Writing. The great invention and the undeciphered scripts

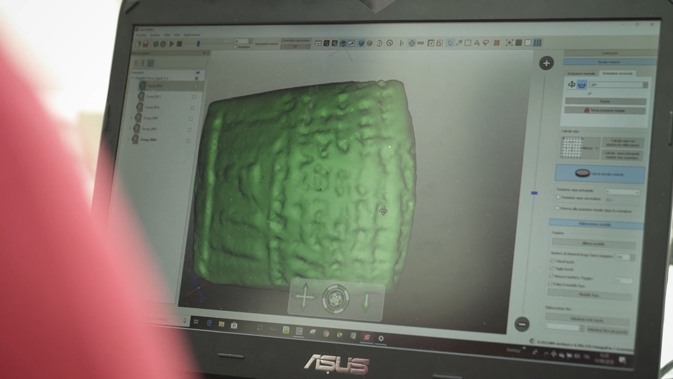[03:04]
and easy-to-use three-dimensional model, which we can zoom in and out in order to see the inscribed signs perfectly.